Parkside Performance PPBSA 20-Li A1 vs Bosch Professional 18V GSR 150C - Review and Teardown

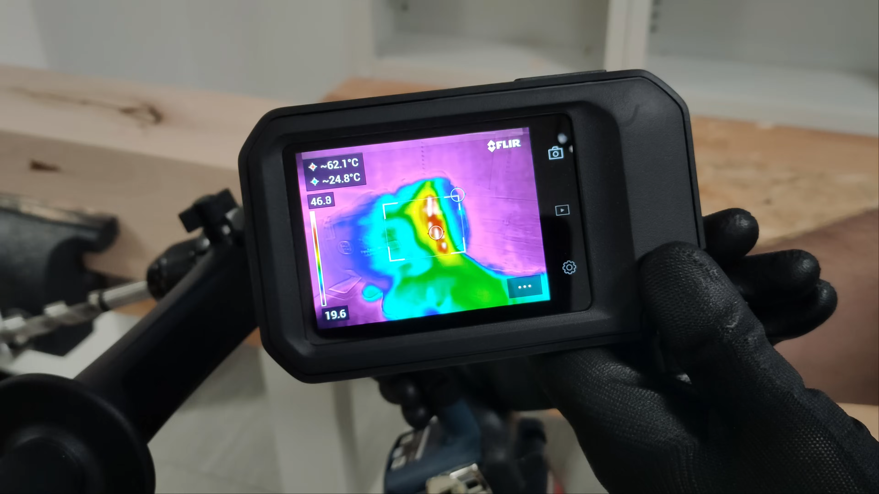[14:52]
On screen: max 62.1°C
Well the temperature is way lower About 40 degrees lower